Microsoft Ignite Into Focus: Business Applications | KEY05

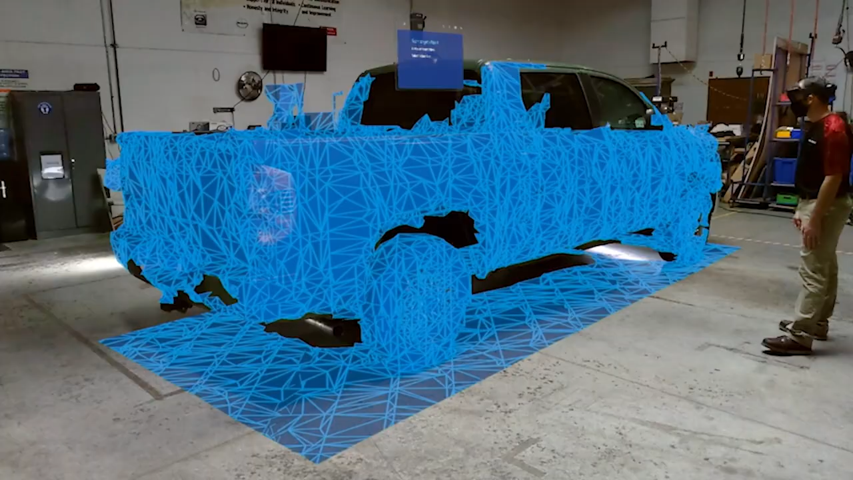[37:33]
As Colby approaches the vehicle, Guides automatically identifies the car and locks spatial instructions exactly where he needs them.